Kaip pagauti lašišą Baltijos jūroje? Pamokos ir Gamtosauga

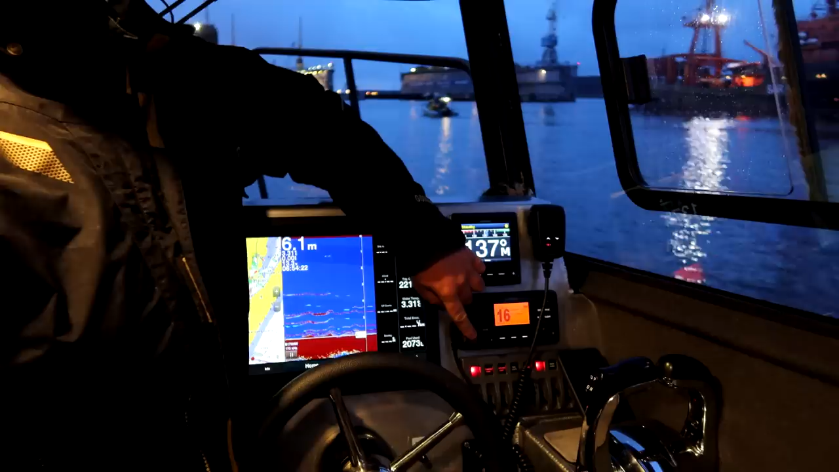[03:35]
Jeigu kažkokia problema, kažkas, raudona mygtuką atidarai, spaudi ir taip, distresas eina į krantą ir žinos, kur mes esam reiką.
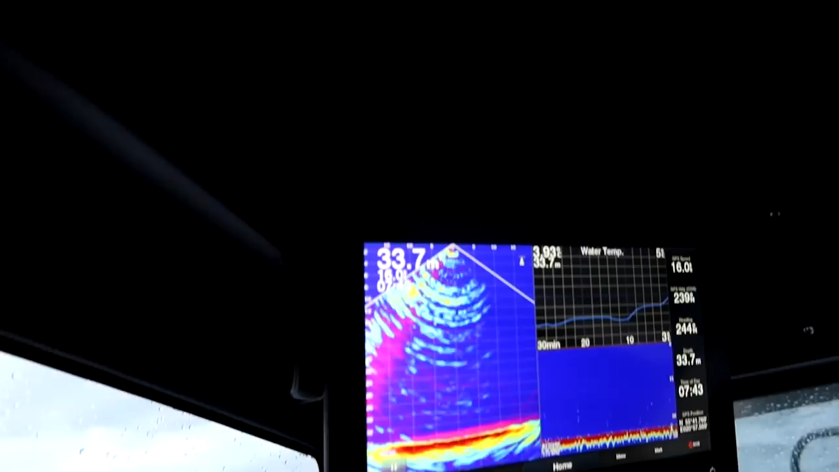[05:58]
Ieškam temperatūrinio perkrymo, ten maišiasi srovės, būna mailiuko, žuvyčių, visko, lašišų maisto, pačios lašišos ten būna gyvena.
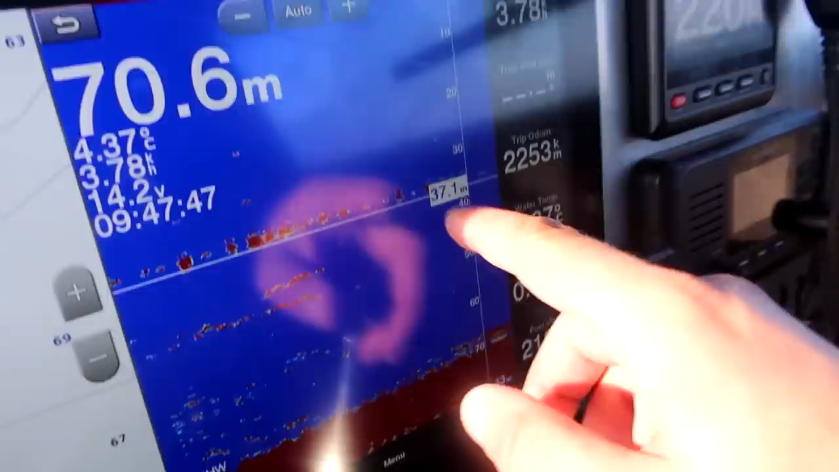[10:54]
On screen: depth 70.6 m
Va, 34 metrų vieną, tik esam kol kas užmetę, apsisuksim, mesim antrą.
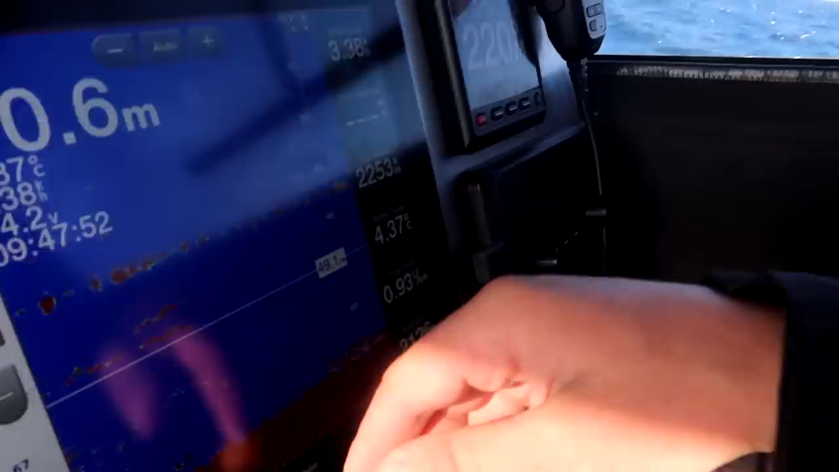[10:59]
Bemetant meškerės iš pačio varyto. Kiek gavom? 6 kibimus.